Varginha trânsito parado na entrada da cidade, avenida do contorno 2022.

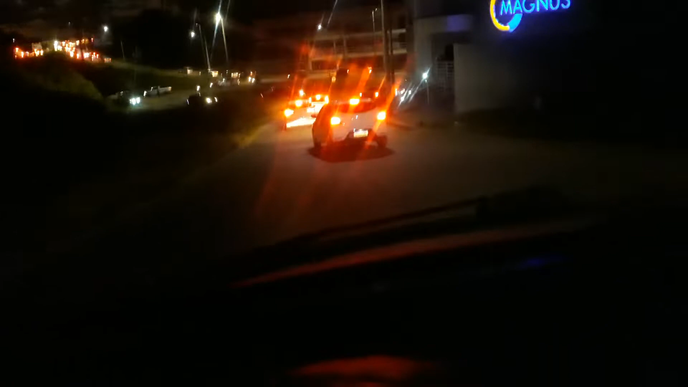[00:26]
vamos pegar a avenida debaixo do shopping, olha pra vocês verem, o único jeito de fugir do congestionamento é esse ó,
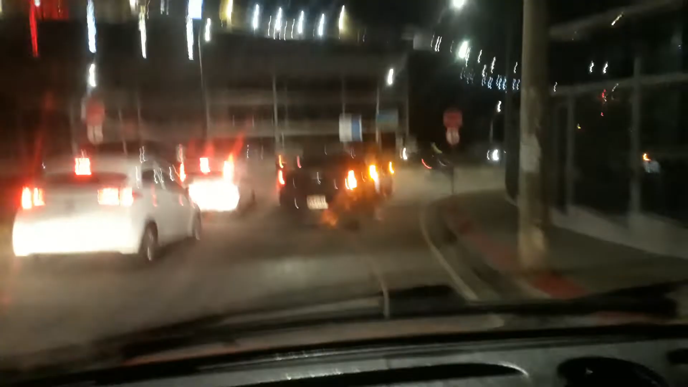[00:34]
o congestionamento lá pode ser algum incidente, blitz, alguma coisa, olha lá pra vocês verem ó, o tanto de carro, tá vendo?